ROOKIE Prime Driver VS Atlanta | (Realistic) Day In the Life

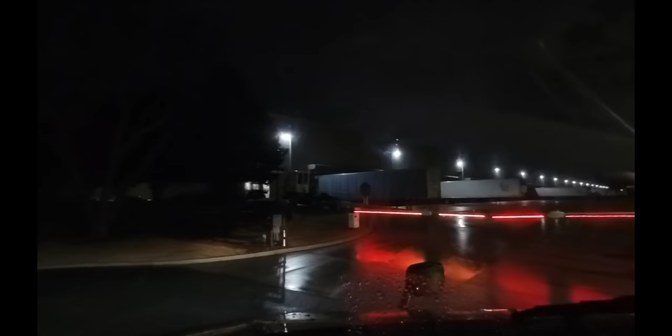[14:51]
Enter half a mile, turn right.
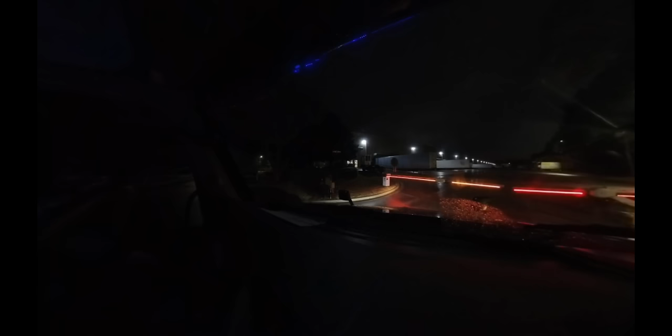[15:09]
Okay, cool. Well, I was getting nervous, y'all. I'm like, are they not gonna let me in here?
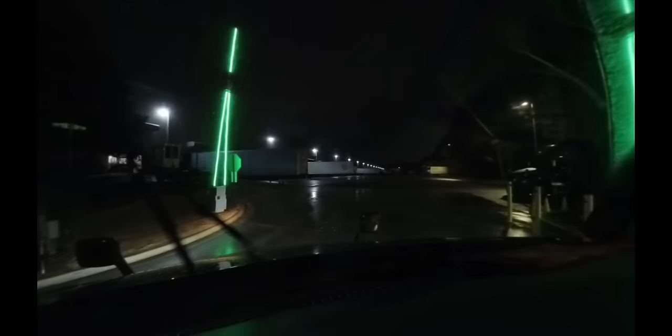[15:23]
So we're gonna get in here and pull over here to the right. And then see, walk up to that office. It looked like that was an office. Maybe I could check in or something. All right, so let me do my arrival.